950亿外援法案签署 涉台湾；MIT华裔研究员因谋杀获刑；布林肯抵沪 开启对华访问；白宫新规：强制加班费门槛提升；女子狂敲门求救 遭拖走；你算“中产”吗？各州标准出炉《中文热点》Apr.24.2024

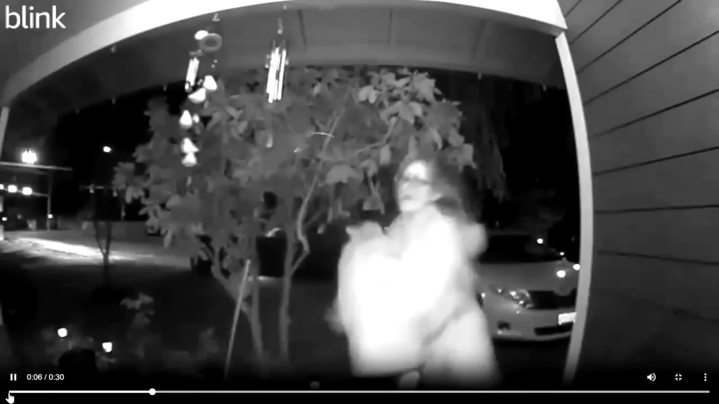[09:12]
在刚刚过去的周日晚一名女子突然出现在俄勒冈州的一处民宅前的可视门铃前呼喊求救
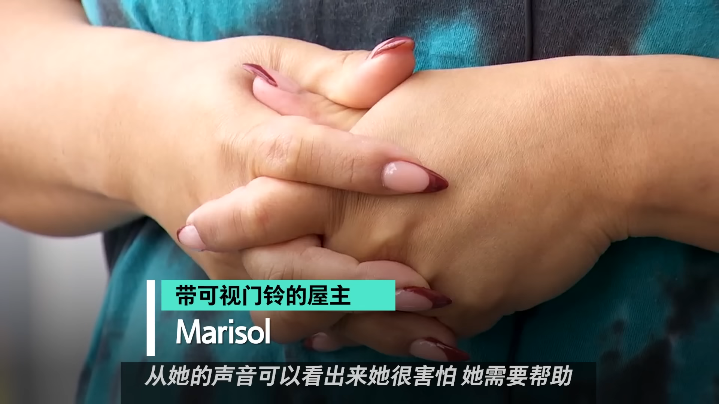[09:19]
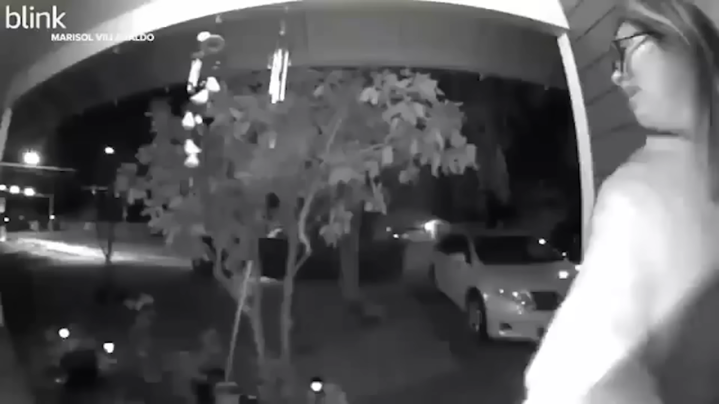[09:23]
视频显示这名女子一边疯狂地敲打前门一边尖叫着呼救
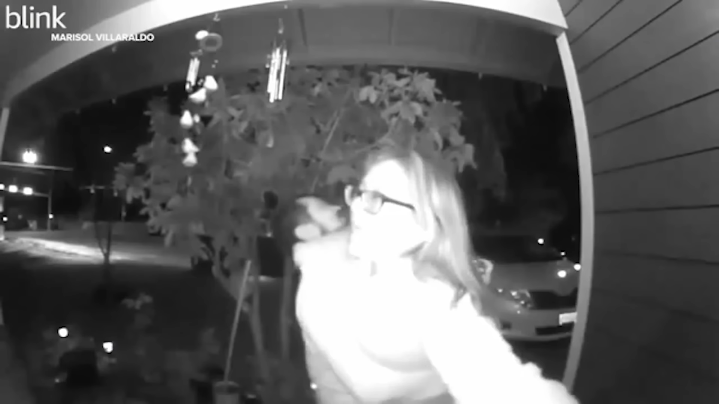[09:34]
这时突然一名男子出现在女子身后一把抓住该女子最后这名男子将女子带进了停在不远处的一辆白色皮卡上